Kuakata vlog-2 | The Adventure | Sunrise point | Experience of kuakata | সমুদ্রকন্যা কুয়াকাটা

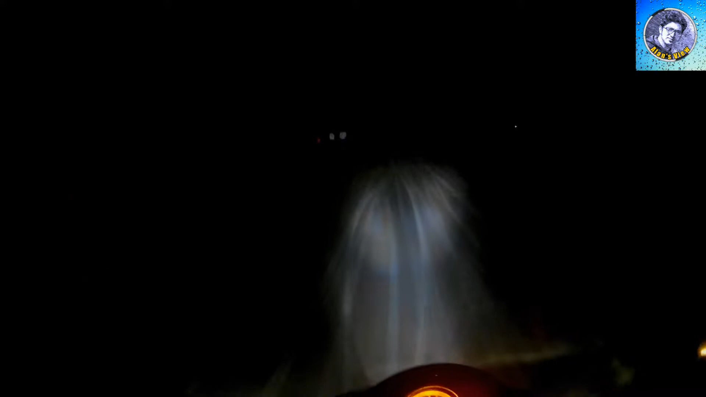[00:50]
আমরা ভোর 4:30-4টার দিকে বের হয়েছি, এখন ঘড়িতে সময় হলো 4:26। আমরা হাঙ্ক বাইকে করে যাচ্ছি, হাঙ্ক 150, এবং বাইকে আছি আমরা তিনজন।
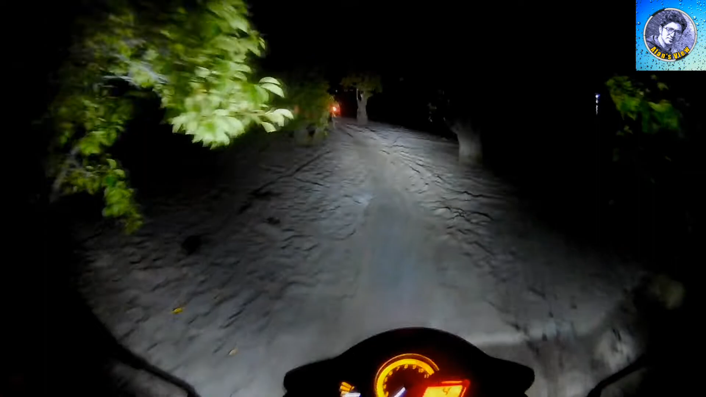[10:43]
সে তো সবাই দেখতেই পাবে, অন করা আছে। না এখান দিয়ে আরো হাইটে যাও। ভিউয়ার্স, যেখান থেকে আমরা নৌকা পার হলাম, এই নৌকা পার হয়ে আসার পরে সামনের এই জায়গাটায় বেশ অনেকটা দূর নাকি এরকম জঙ্গল আছে।
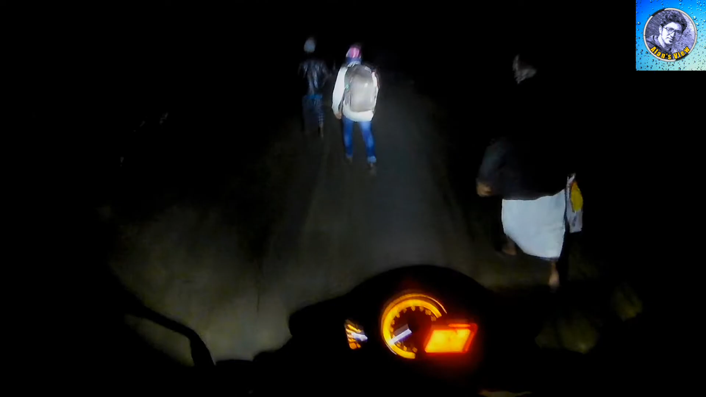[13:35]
বেশ অনেকক্ষণ পরে আকাশের দিকে কিছুটা আলোর ভাব দেখা যাচ্ছে, যদিও সূর্য উঠতে এখনো অনেক বাকি। আচ্ছা, শেষ কোথায়, মানে আমরা কোথায় কোথায় যে দাঁড়াবো, যেখানে দেখবো সূর্য উঠতেছে সেখানে দাঁড়াবো?